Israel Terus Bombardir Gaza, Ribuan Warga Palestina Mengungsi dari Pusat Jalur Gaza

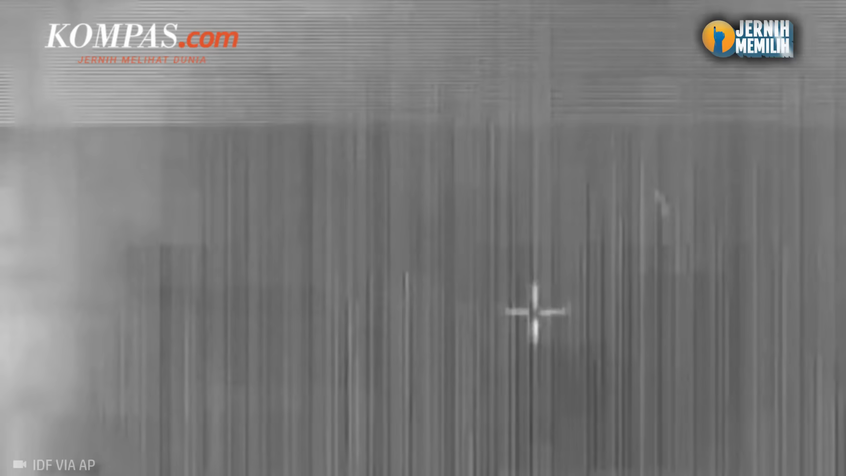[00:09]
tentara Israel telah memperluas lagi operasi militernya di Gaza Tengah pada Rabu 3 Januari 2024 malam.
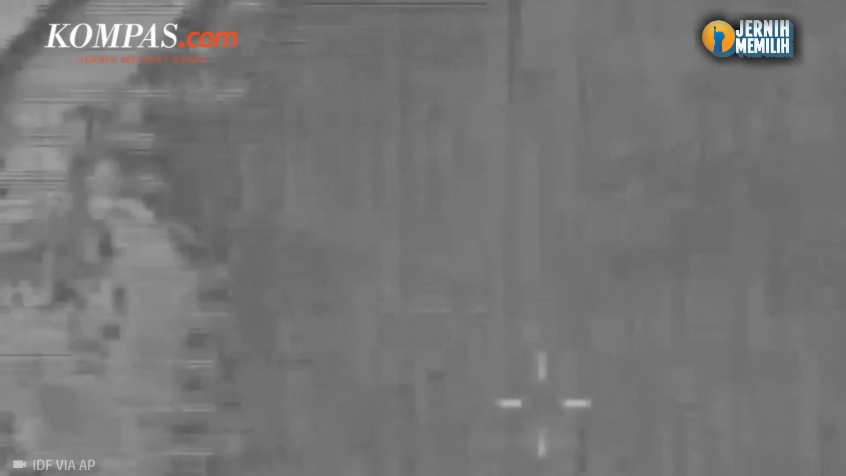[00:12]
Perluasan daerah operasi militer Israel pun ditandai dengan tank-tank Israel yang terlihat di pintu masuk sisi utara Al-Maghazi.